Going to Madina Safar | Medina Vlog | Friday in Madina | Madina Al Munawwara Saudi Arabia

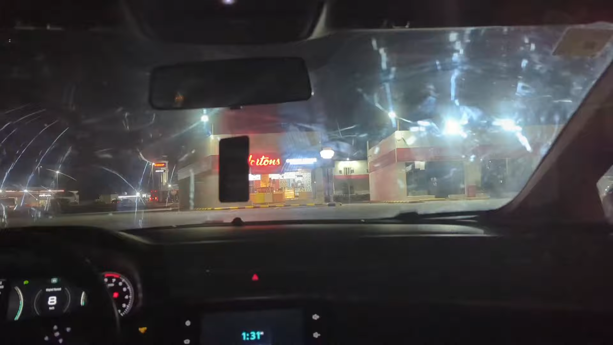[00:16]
और ये रास्ते में 1:30 बजे के करीब हम लोगों ने एक स्टे किया था। यहाँ पे हम लोगों ने कुछ चाय वग़ैरह ली थी और साथ में सैंडविचेस लिए थे।
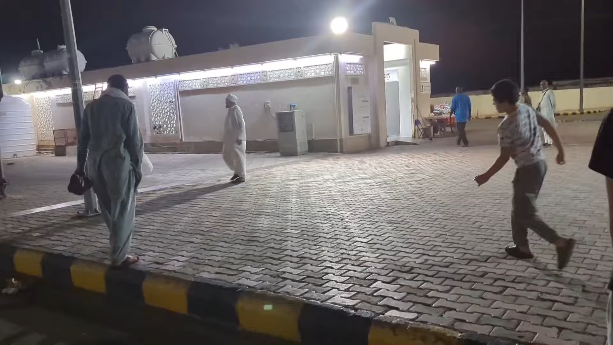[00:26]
जैसा कि आप देख सकते हैं कि यहाँ पे ये काफ़ी अच्छा इन्होंने ये स्टे बनाया हुआ है।
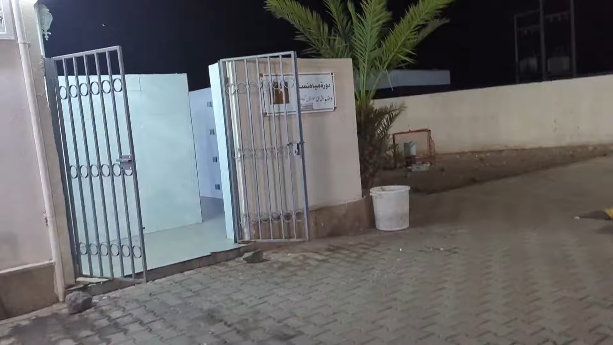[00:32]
यहाँ पे औरतों की वज़ू खाना भी है, टॉयलेट्स भी हैं, और नमाज़ पढ़ने की भी काफ़ी अच्छी जगह है। ये देखें, जैसा कि टॉयलेट्स जो हैं काफ़ी नीट एंड क्लीन हैं, मतलब ठीक हैं।
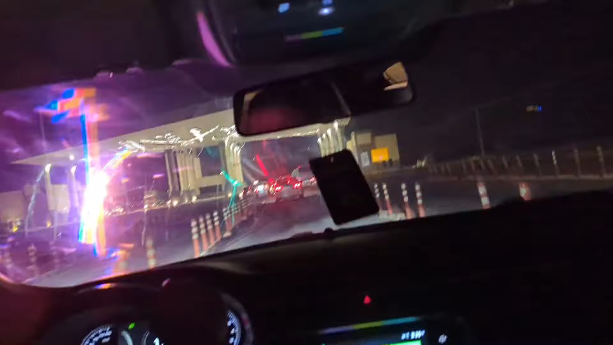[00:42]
और ये देखें, हम यहाँ पे मदीना की हदूद में दाखिल हो चुके हैं।